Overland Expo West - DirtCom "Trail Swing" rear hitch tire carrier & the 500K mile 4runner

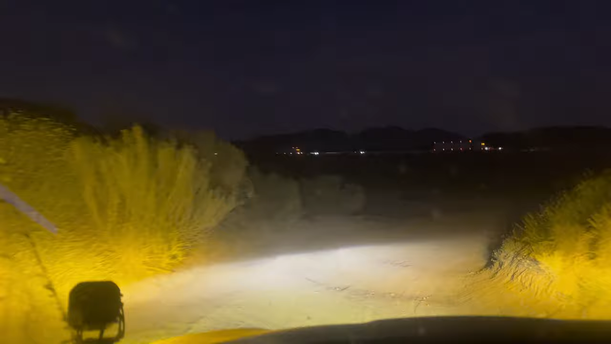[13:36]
It has to be on dirt. So we're gonna be just meandering through.
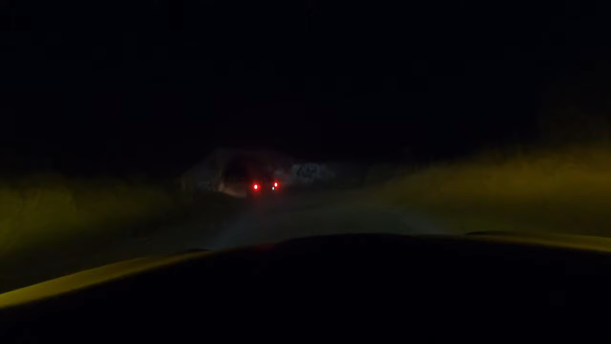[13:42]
Nice. Looks like we got people at the other side.